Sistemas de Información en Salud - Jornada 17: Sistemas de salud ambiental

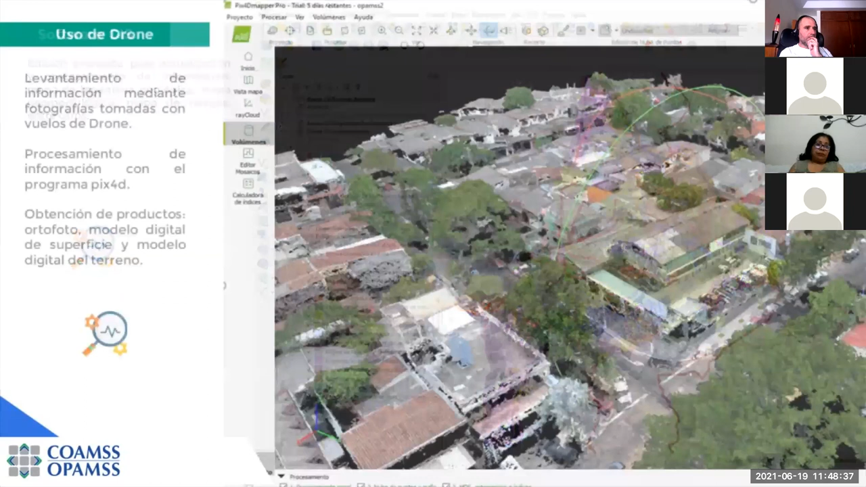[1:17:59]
Dentro de la herramienta SIG para generación de información cartográfica, se hace uso de una variedad de opciones disponibles de tecnologías open source, como con licencias pagadas.
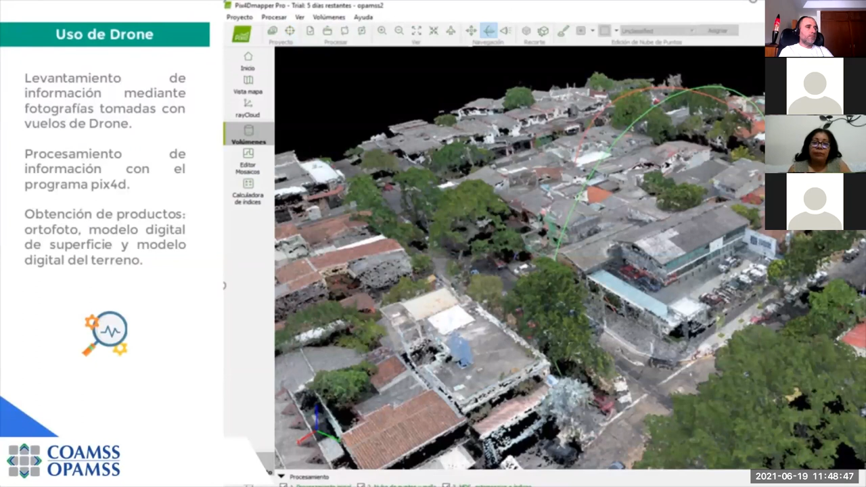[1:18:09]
Con estas plataformas, pues lo que se realiza es la toma de fotografías con drones, uso de plataformas de descarga libre de imágenes satélite para el estudio de zonas específicas,
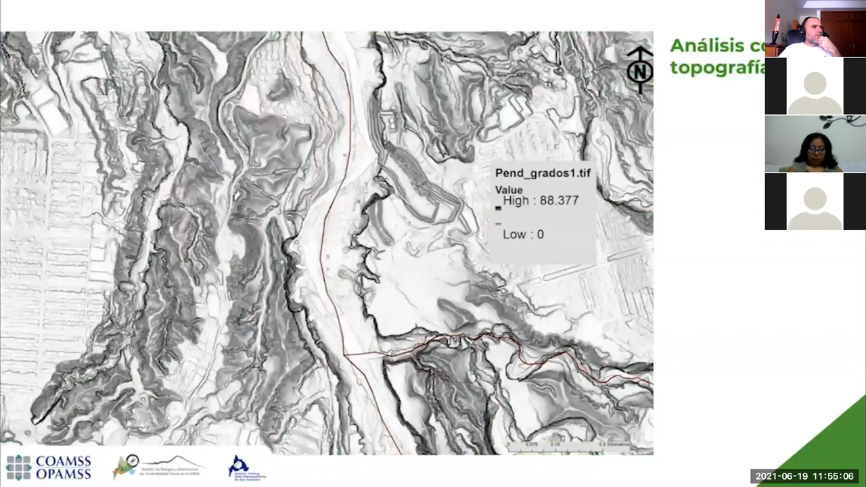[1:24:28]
donde se puede zonificar y plantear zonas de protección con mejor detalle.
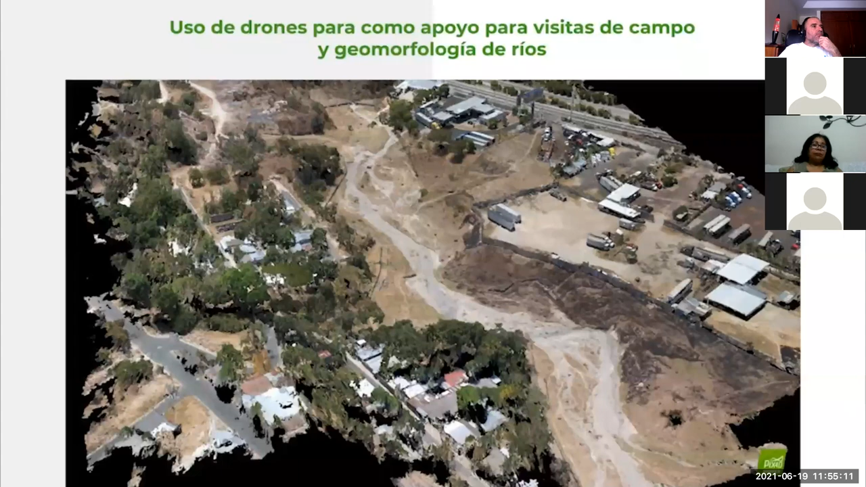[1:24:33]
Con los drones, pues se ha levantado, se puede levantar información en cuanto a cambios en los ríos,
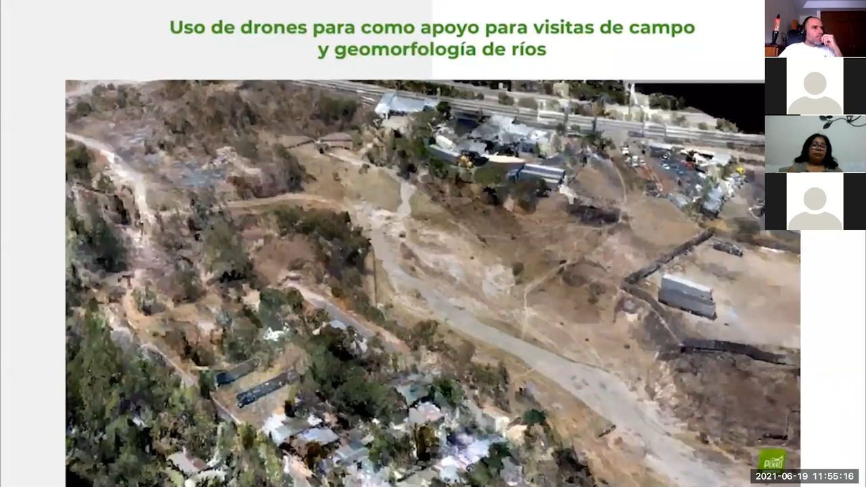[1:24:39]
cambios de uso de suelo, levantamiento topográfico, y me indican sectores donde, por ejemplo,
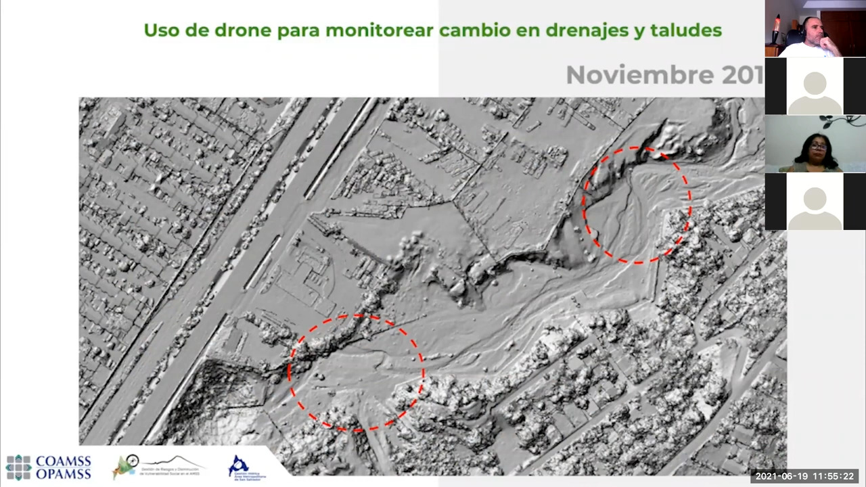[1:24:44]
en este caso los ríos se van moviendo año con año, y también se ha trabajado en cuanto a inundaciones, el levantamiento con el drone.
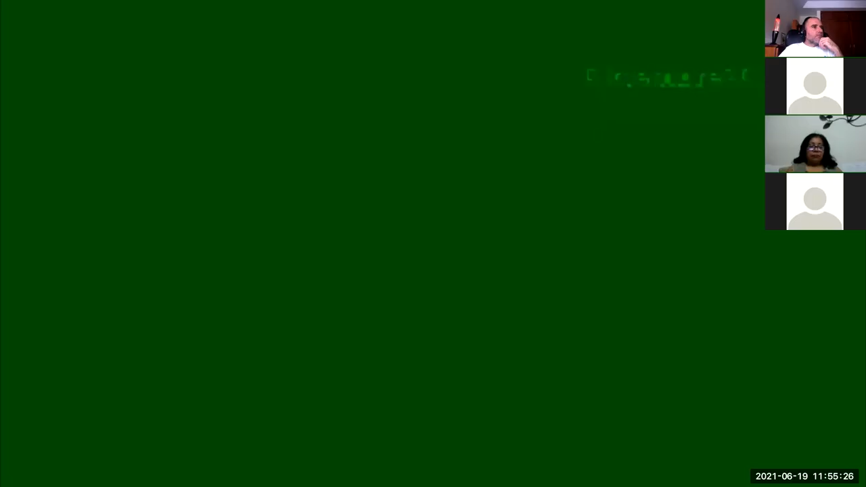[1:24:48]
Me indican sectores donde se simulan zonas de inundación.
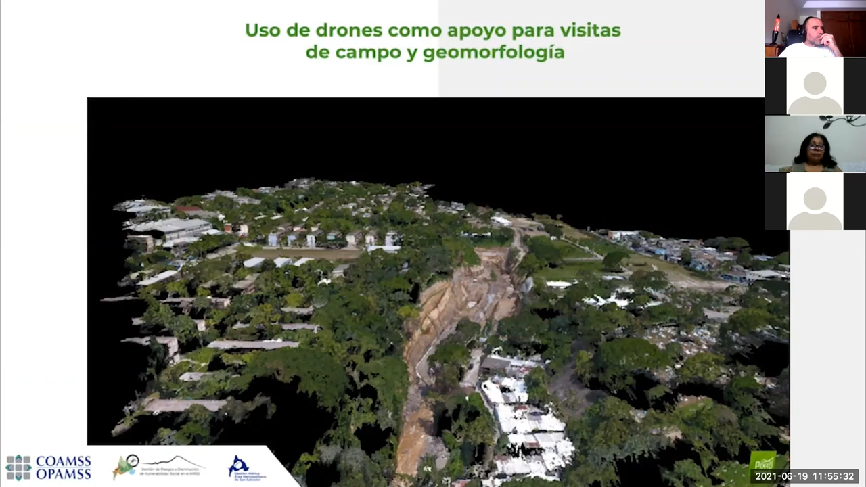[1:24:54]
También se puede hacer monitoreo de laderas especiales, como en este caso las colinas,
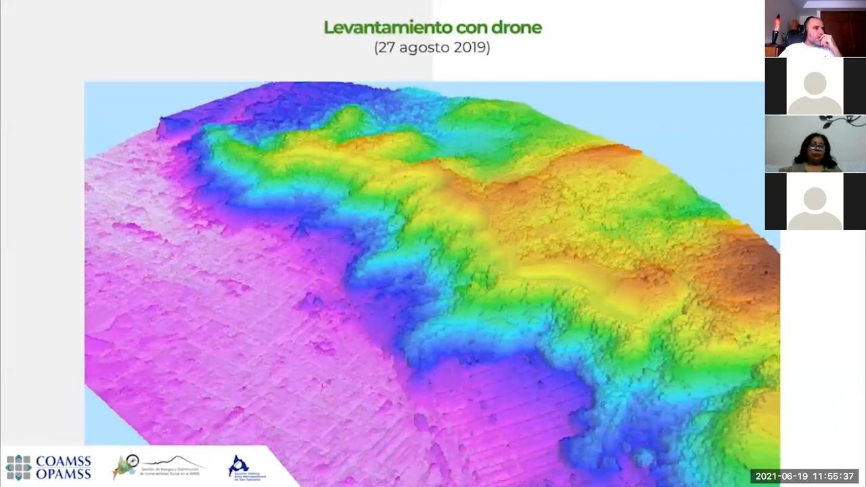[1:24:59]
donde puedo dar seguimiento en el tiempo de zonas con daños o donde han sucedido flujos.